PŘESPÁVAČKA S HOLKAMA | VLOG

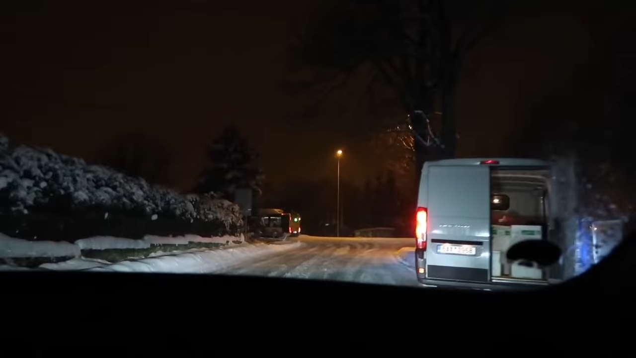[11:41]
Odbočte vpravo. Jo, odbočíme vpravo.
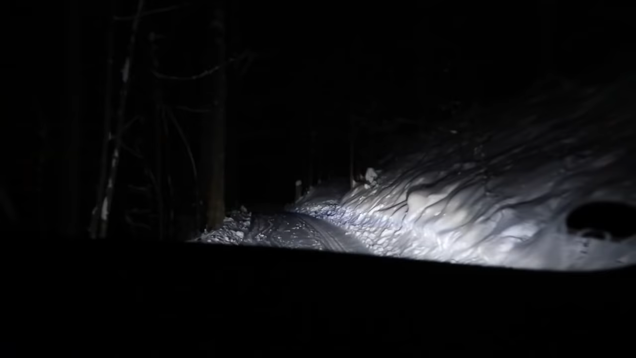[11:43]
Jako cesta je opravdu teda výborná, ale Beris je super řidič. Jsem ráda, že řídí ona, protože já vám říkám, že už bych to auto někde nechala, vystoupila a šla domů, jako pěšky. My už jsme přijeli. Vítám vás.